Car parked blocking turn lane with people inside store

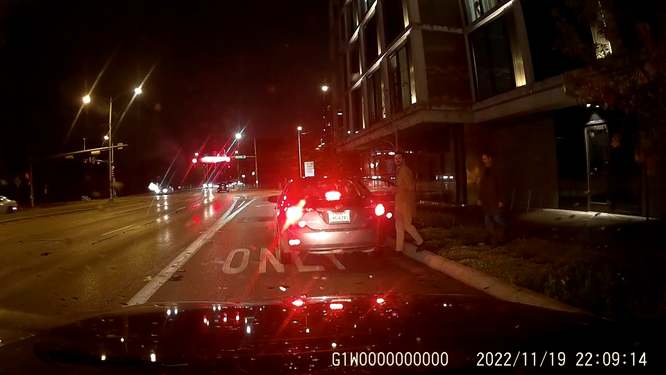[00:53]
They're like looking at me like, what's your problem? Like, dude, you're blocking the lane. No, and I could not go around him because there was a bunch of